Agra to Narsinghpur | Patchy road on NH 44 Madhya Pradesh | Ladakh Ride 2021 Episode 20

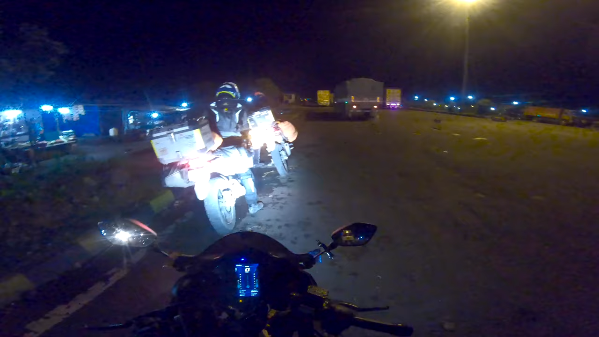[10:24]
अभी हम लोग रुके थे यहाँ पे सागर के जस्ट एक बाद में टोल आता है और टाइम हो रहा है 7:35। जो एस्टिमेटेड टाइम हम लोग को दिखा रहा है दैट इज़ 9:21, जहाँ पे हम लोग नरसिंहपुरा पहुँचेंगे। थोड़ा सा चाय वाय ब्रेक ले लिया एंड अभी इसके बाद में निकल रहे हैं हम लोग। चलें, डन।
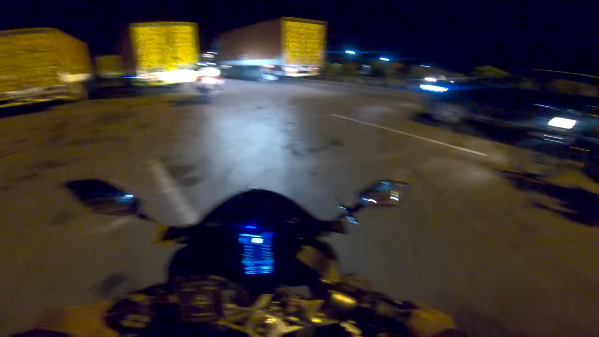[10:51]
चलो चलो चलो चलो चलो चलो चलो। इतना गाय बैठा हुआ है यहाँ पे, बाप रे।
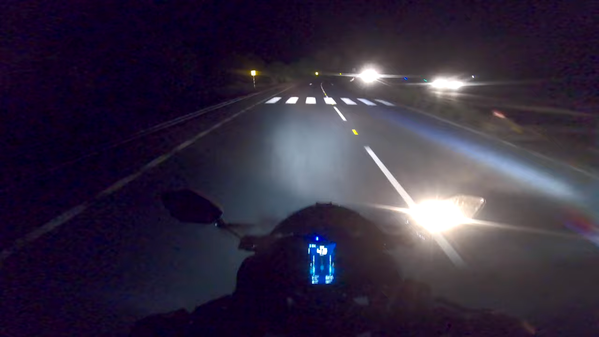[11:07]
तो ये आगे है रेलवे क्रॉसिंग, भारतीय रेल।